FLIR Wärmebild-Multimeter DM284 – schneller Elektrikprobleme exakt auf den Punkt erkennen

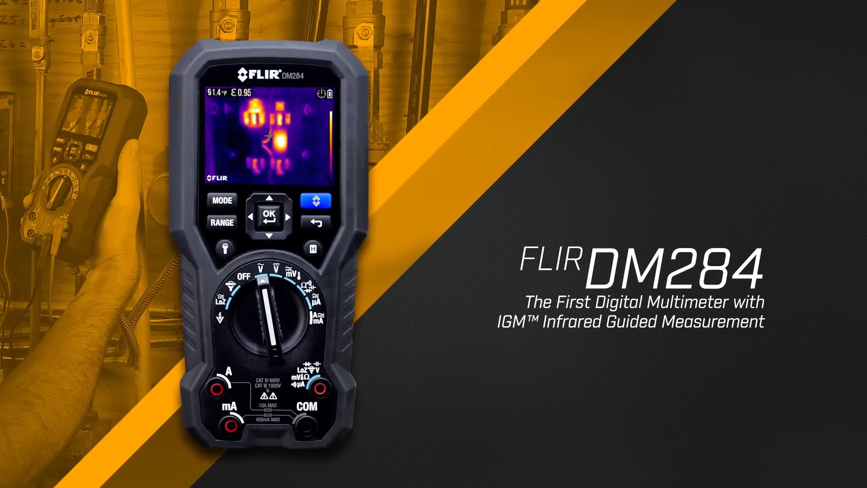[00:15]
IGM a true RMS digital multimeter equipped with a built-in thermal
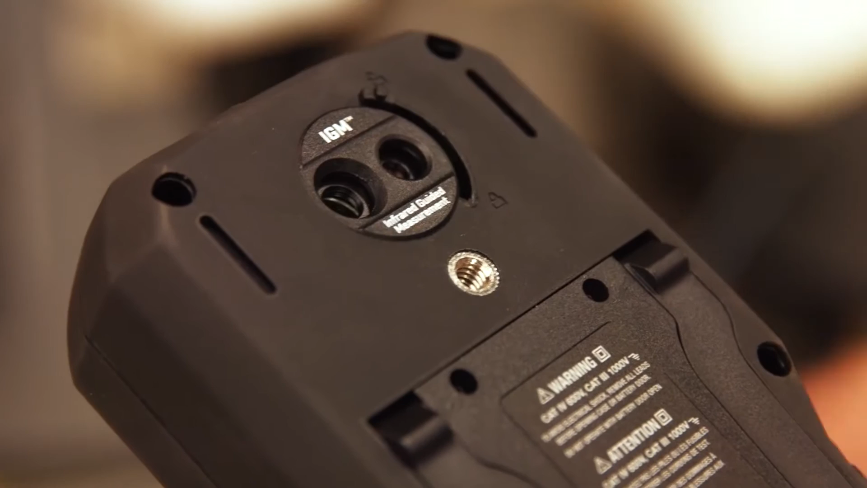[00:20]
imager IGM visually guides you to the precise spot that needs further testing
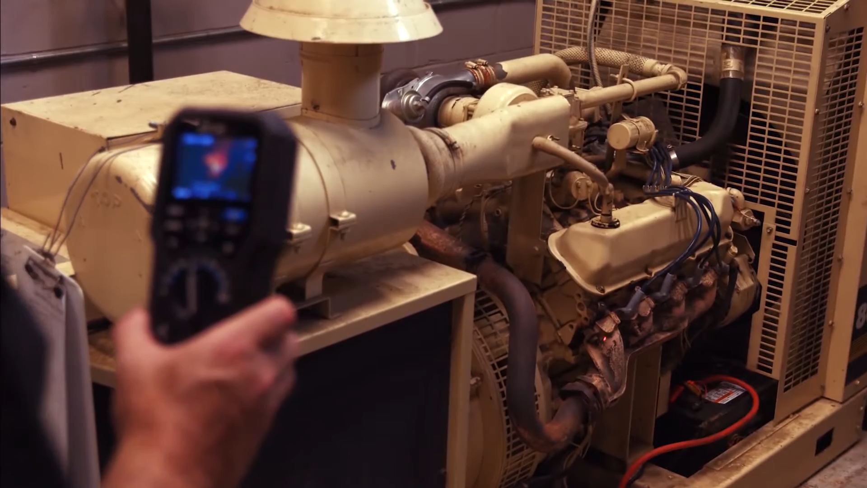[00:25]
investigation it's impressive 160 by 120 resolution
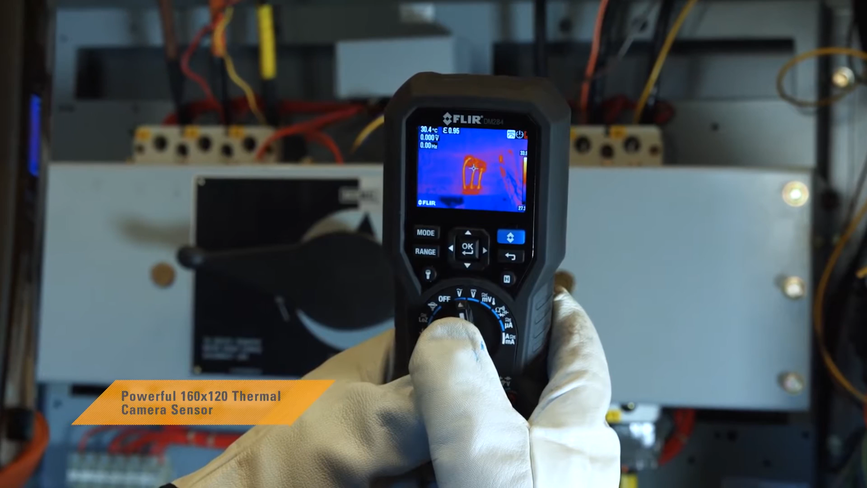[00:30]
helps show you exactly where problems are brewing you'll pinpoint hot spots more
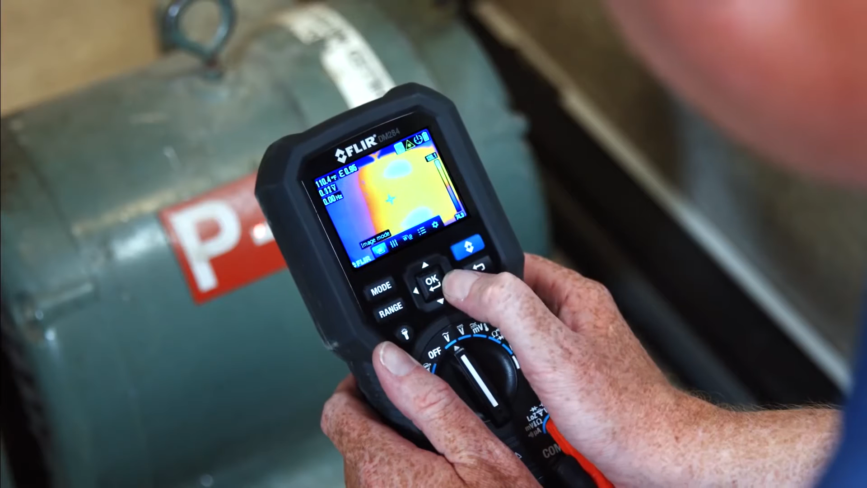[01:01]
love the smart design and functionality from the intuitive user interface onboard laser pointer and LED work lights to
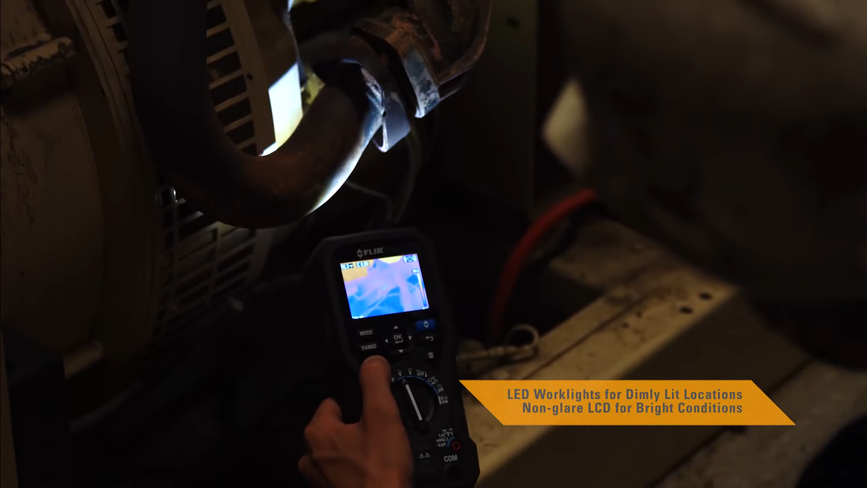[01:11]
the multiple color pallets that help make it easier to see temperature patterns on the large
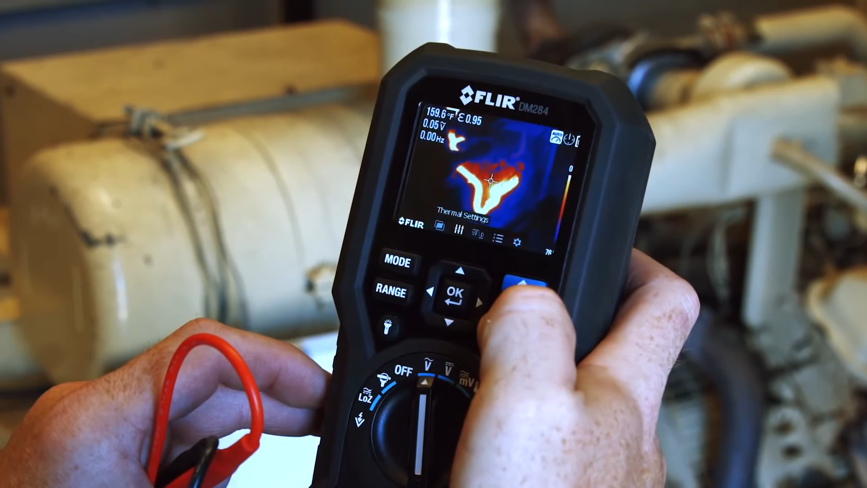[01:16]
display it's everything you need from a professional multimeter add the optional